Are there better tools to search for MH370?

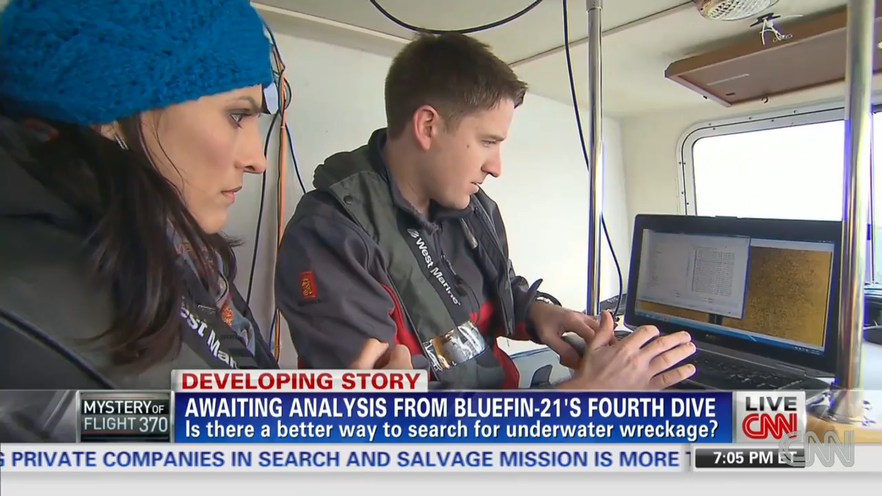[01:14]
These are pictures it took of the submerged plane in Massachusetts.
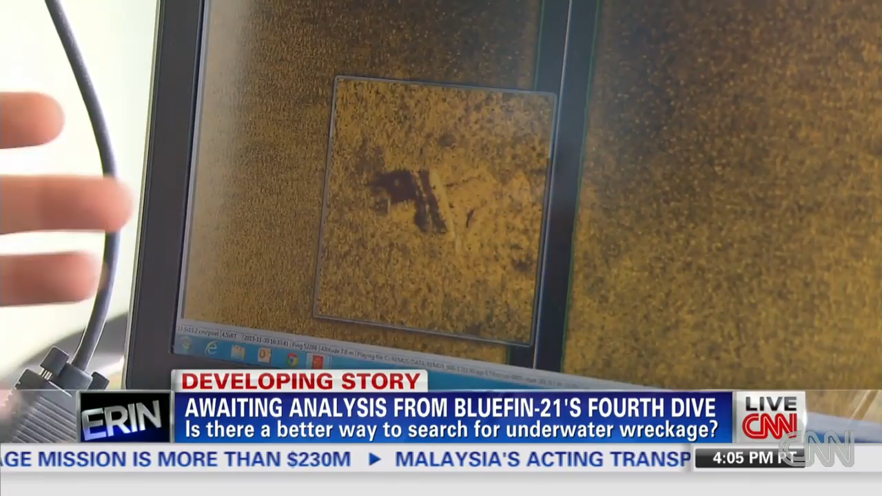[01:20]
And this shows up as different from the surrounding area, indicating that there's something on the bottom for us to go look at. But take a look at these images taken at a higher frequency.
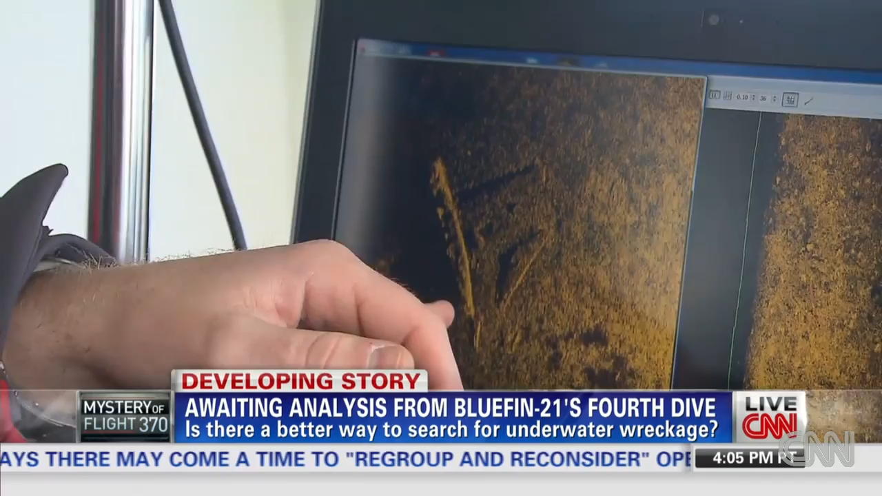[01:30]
You can clearly see the body of the plane, the two wings. So why isn't the RIMA 6000 in the Indian Ocean right now?